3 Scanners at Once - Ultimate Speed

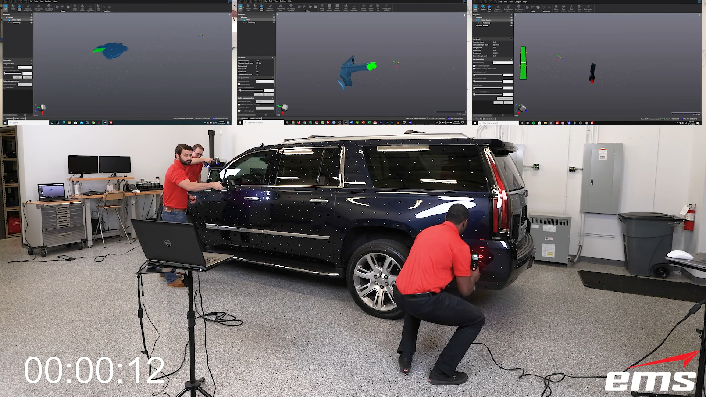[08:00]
And even though we have three different scanners here, you can see the software looks almost identical. When you load the software, you just tell it what scanner you're using.
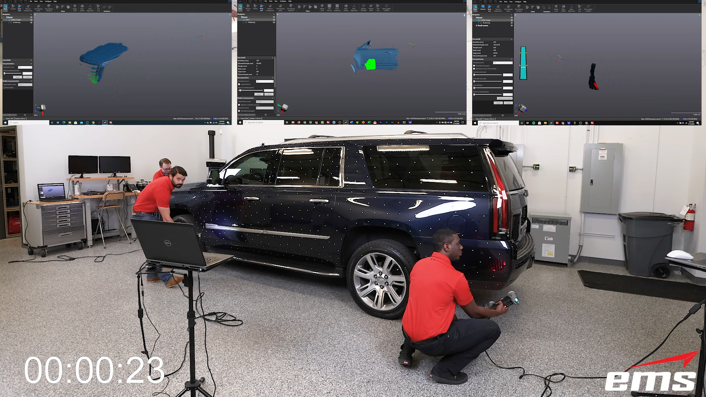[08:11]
And then there's just some slight interface differences based on that scanner.
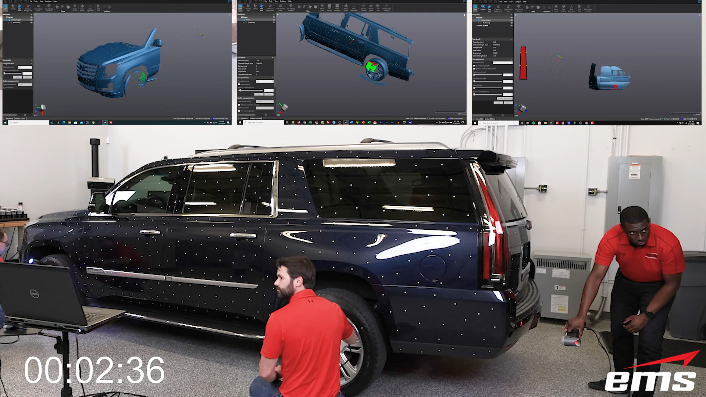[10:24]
structured light scanners don't work as well on dark and shiny stuff, although it's getting better, but not as good as the laser-based systems.